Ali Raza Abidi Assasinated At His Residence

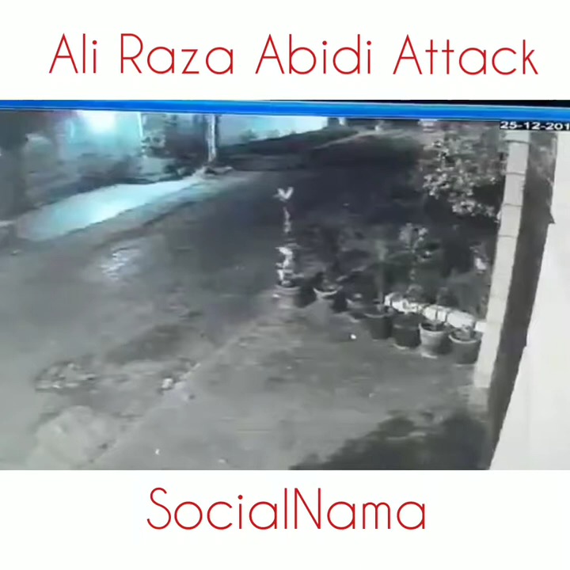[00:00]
फिलहाल तो उसमें तो दो है लेकिन मेरे ख्याल में मुझे ना लग रहा है दो बाइक्स भी हैं। दो बाइक है